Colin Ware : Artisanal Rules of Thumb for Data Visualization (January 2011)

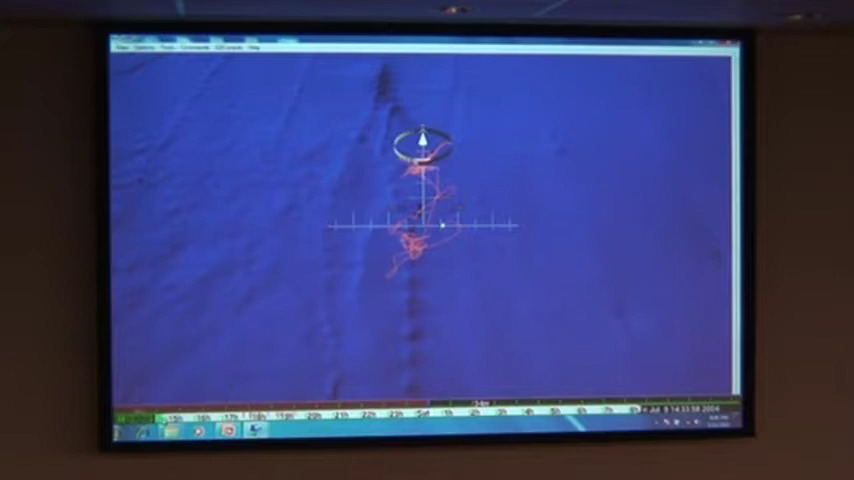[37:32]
And so we had, this is actually fishing boats, but we monitored those, and we can zoom in on a whale. And we can play it.